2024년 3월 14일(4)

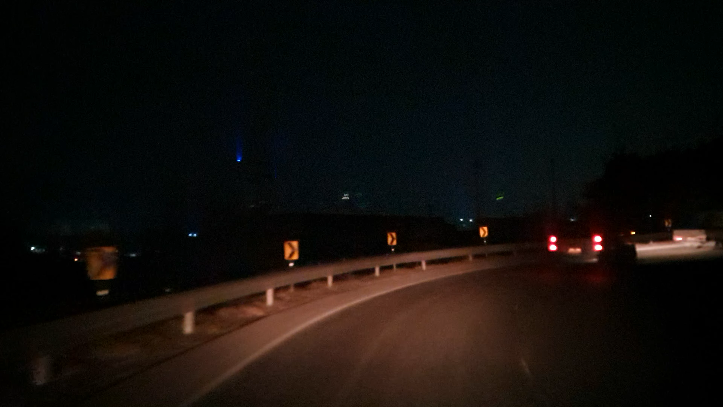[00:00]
보세요. 아주방 1km 앞 70km 과속 단속하는 디오다.
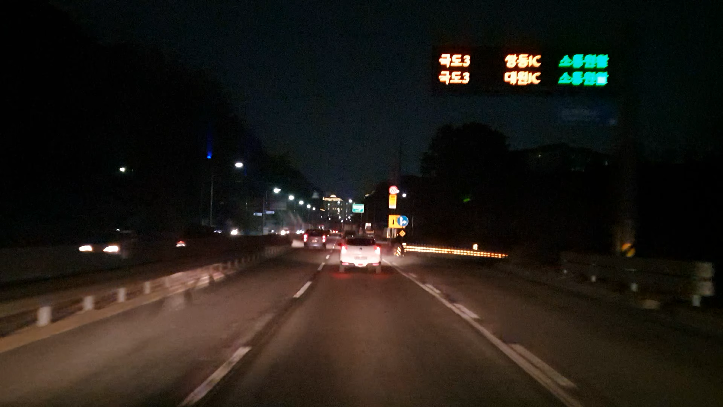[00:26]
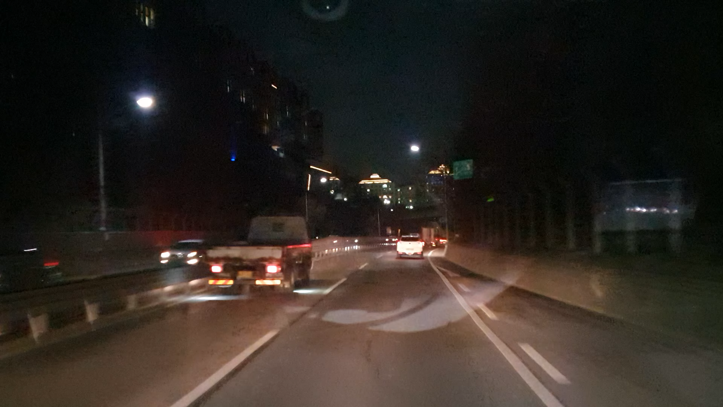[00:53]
시속 70km 단속 구간입니다.
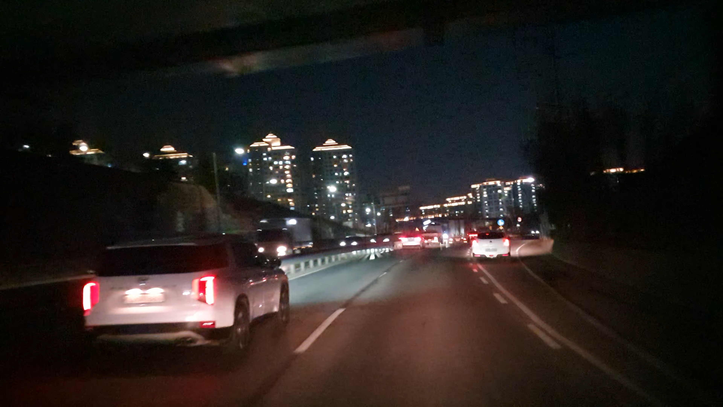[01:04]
500m 앞 70km 과속 단속하는 디오다.